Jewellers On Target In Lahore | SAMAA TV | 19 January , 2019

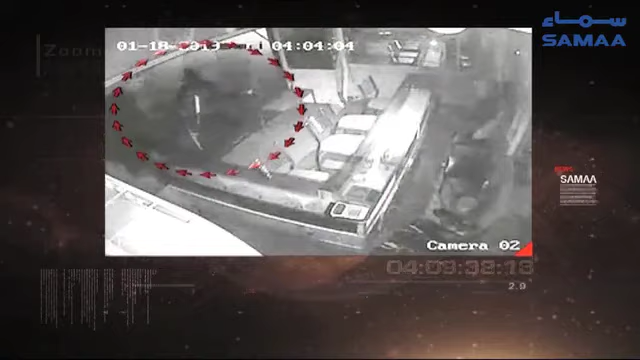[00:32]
دوسری واردات شاد باغ میں ہوئی جہاں پر تین چور علل صبح دکان کے تالے توڑ کر سونا لے اڑے فوٹیج میں تینوں چوروں نے اپنے چہرے دھاپ رکے ہیں چوروں نے کاؤنٹر کے شیشے توڑ کر وہاں سے لاکھوں روپے مالیت کا سونا نکالا اور آرام سے فرار ہو گئے